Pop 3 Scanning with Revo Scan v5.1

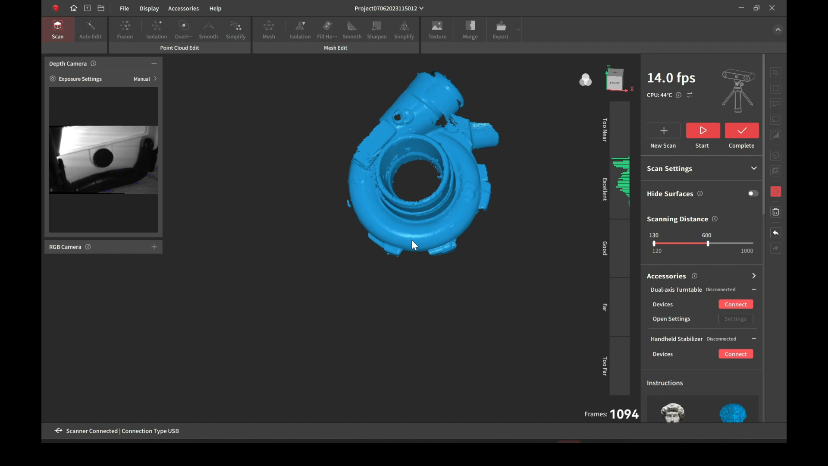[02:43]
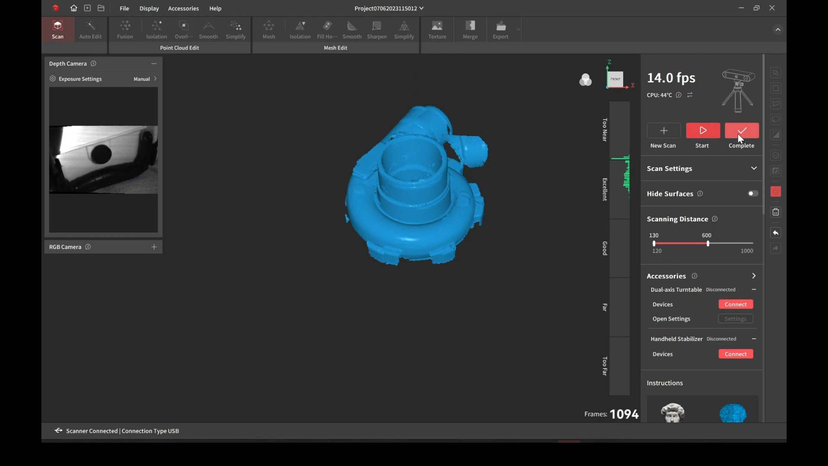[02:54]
so we'll just go ahead and close this one out and we'll rescan it using tracking
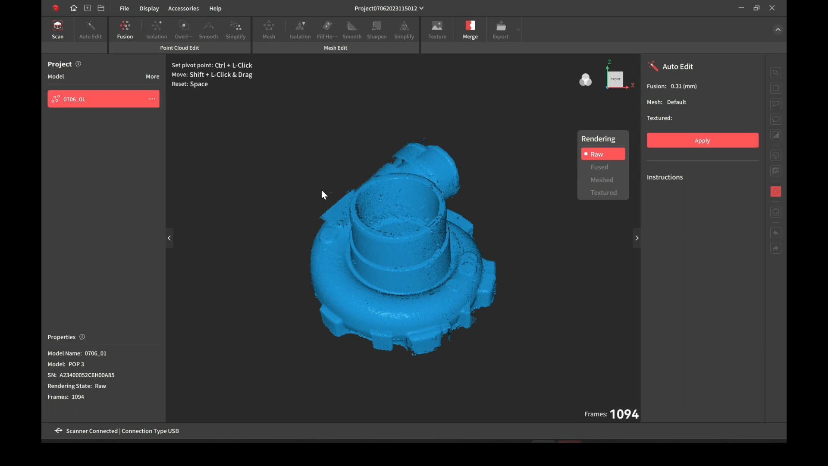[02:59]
marker dots I have a link in the description
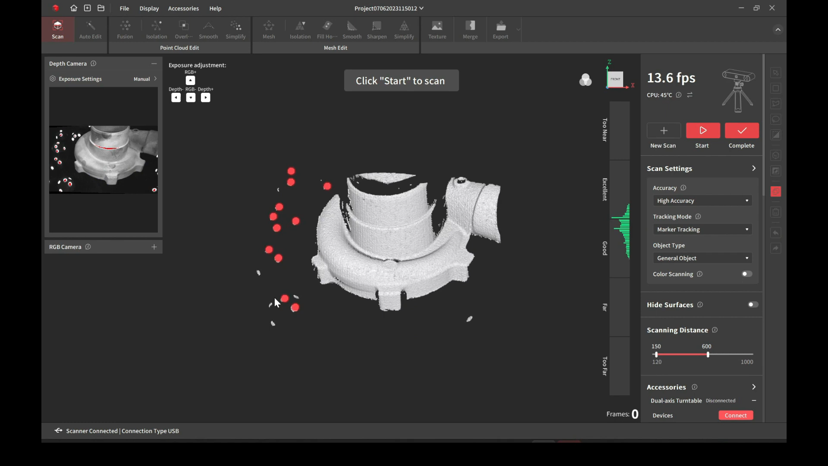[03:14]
as you can see all the little red dots or the markers are showing up for
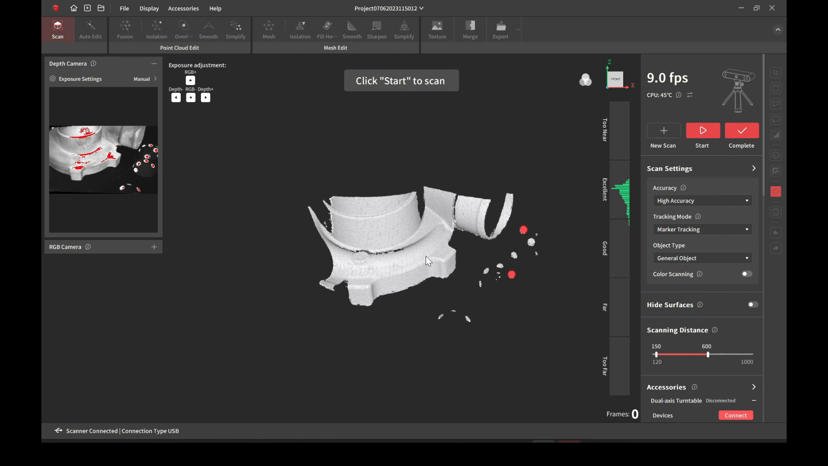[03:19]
most of the revel point scanners you want at least six of these dots to be within view at all times
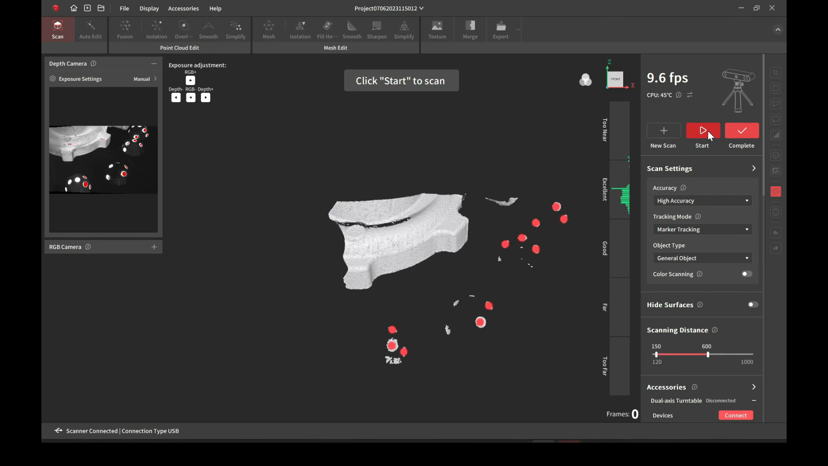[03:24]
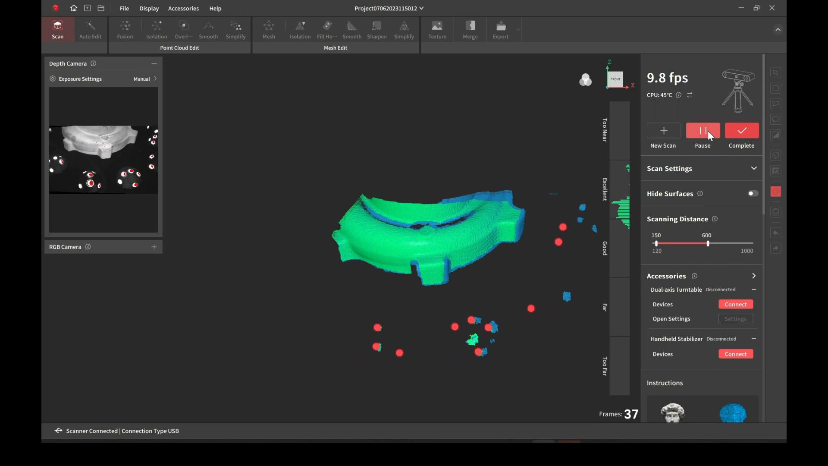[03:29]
I'll go ahead and start the scanning right here as you can see
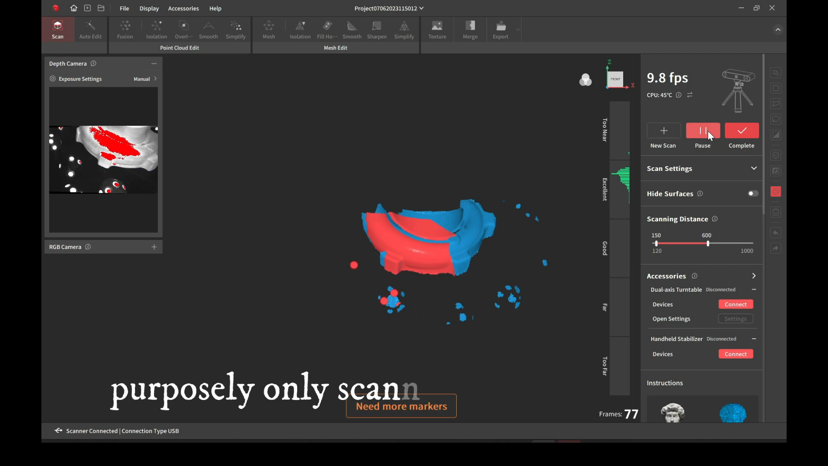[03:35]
I'm purposely scanning just the markers not so much of the item this
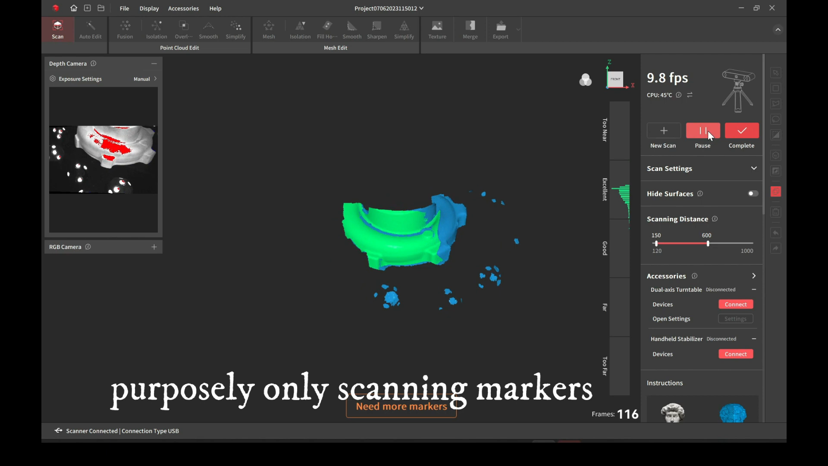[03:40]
helps later as you kind of create a base of where all the markers are
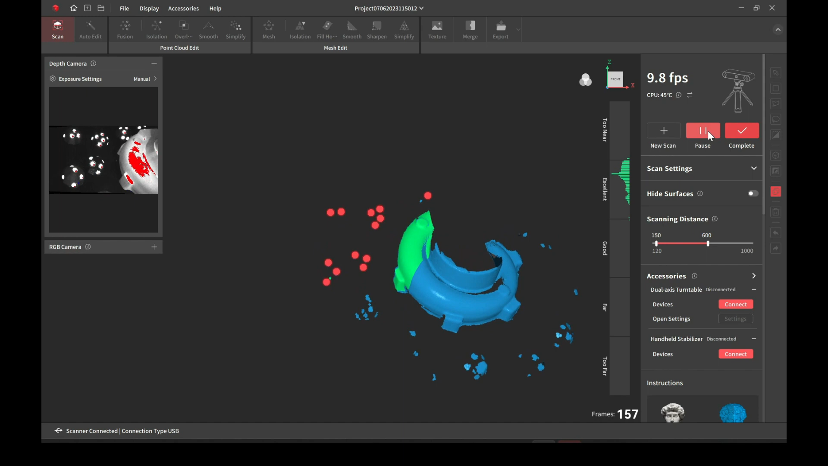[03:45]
so I'm just coming around the outer edges
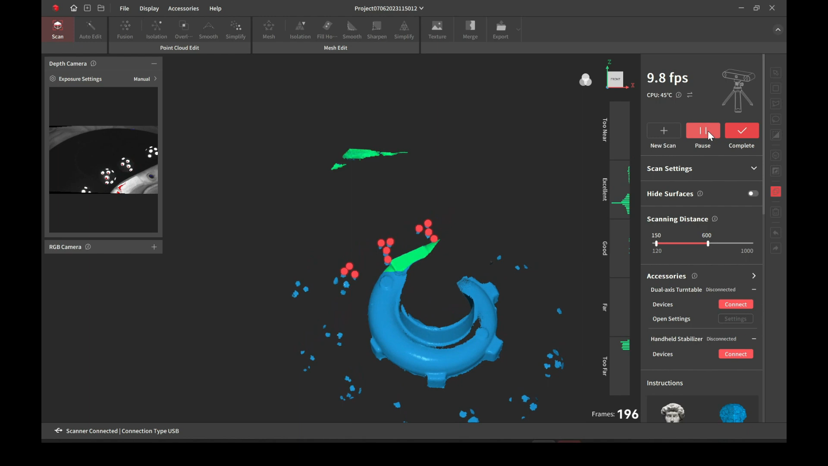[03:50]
right there caught a little bit of the floor but that's fine
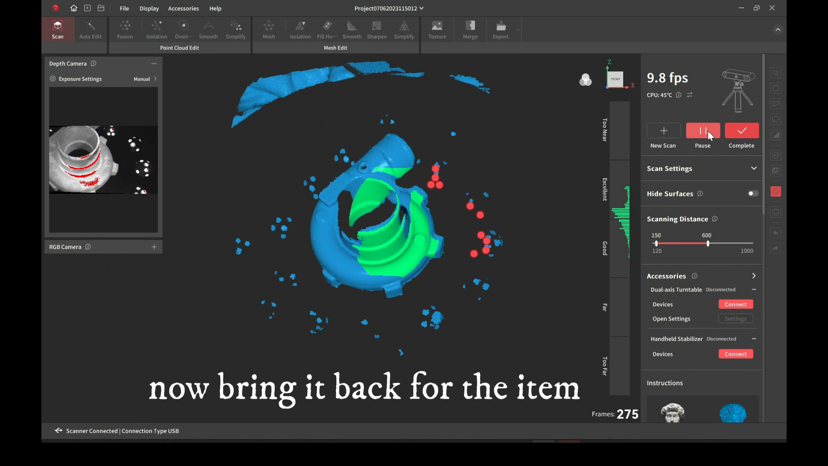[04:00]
then now I'm just bringing it back over the item just to fill in the scan
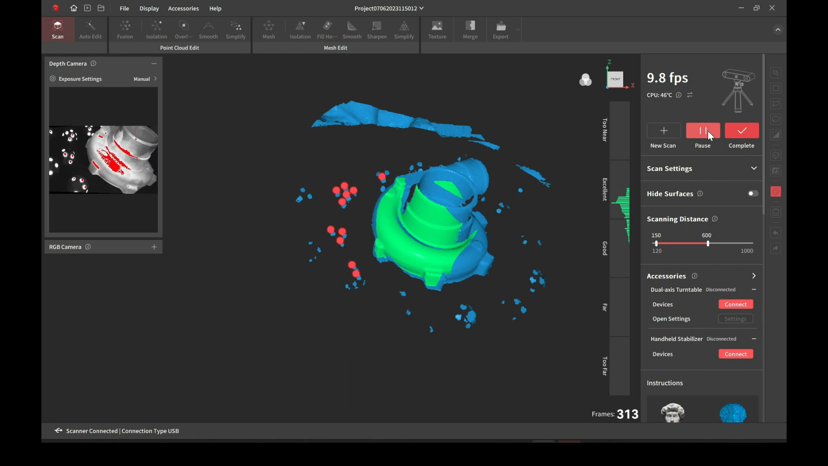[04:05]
there's a couple of times where I say it lost tracking and this is just due to me moving too fast
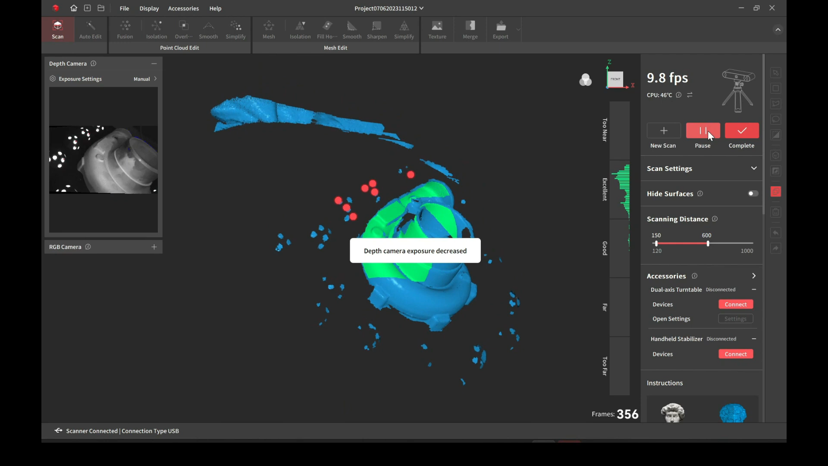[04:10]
and see I'll go ahead and pause it again so I can just rotate it
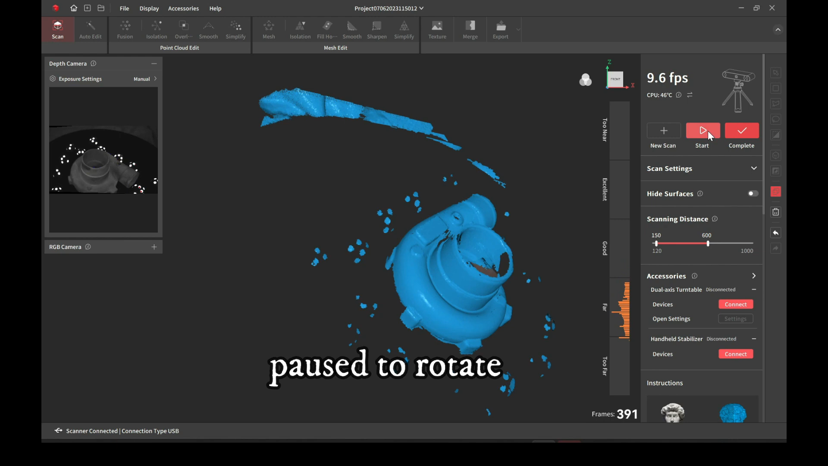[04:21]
ideally if you can walk around the item that's best but since I'm kind of doing this on like the edge of a bed it's easier for me to just stand in the front
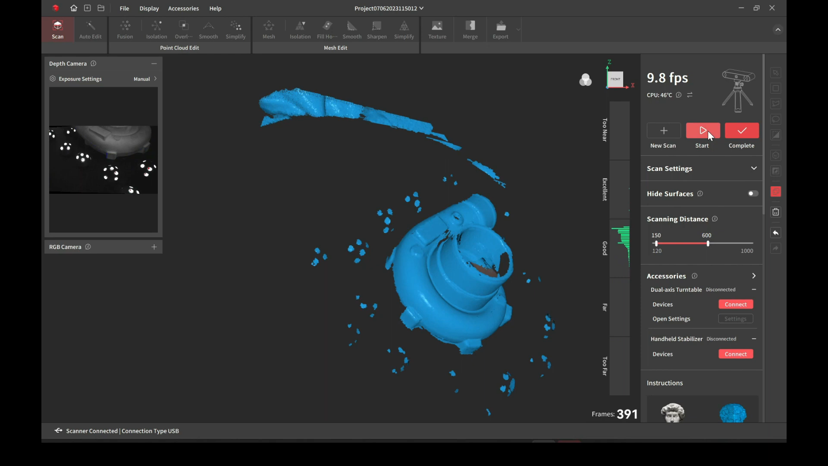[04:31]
and then just manually rotate it and then get the other side
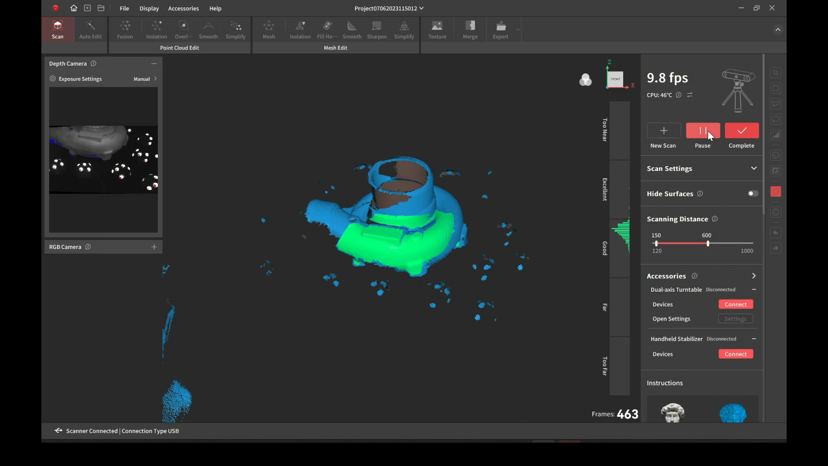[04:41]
and this is all real-time scanning I am moving a bit fast just to kind of get this video done
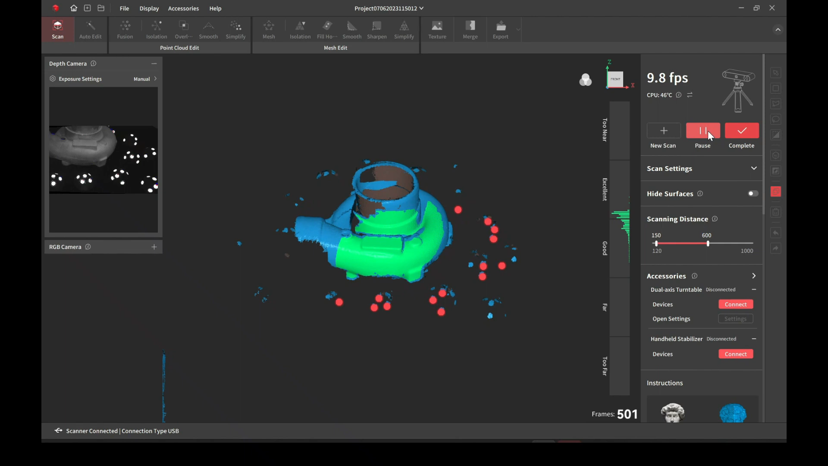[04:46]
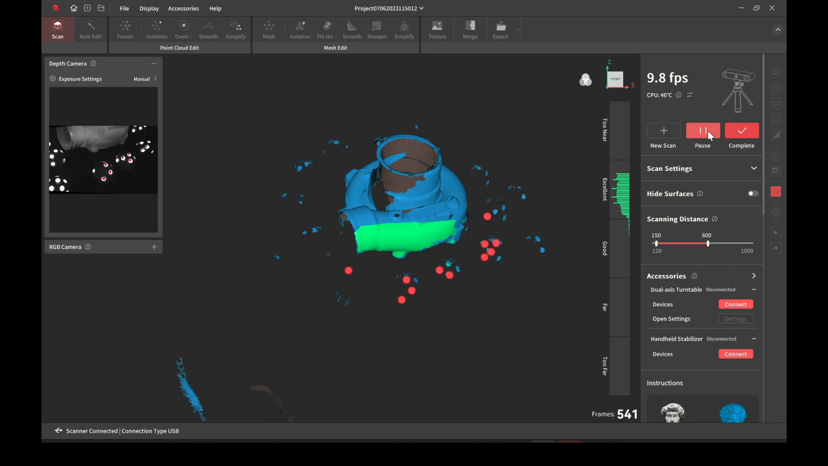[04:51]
ideally I would move a little slower while scanning but as you can see it still handles it fairly well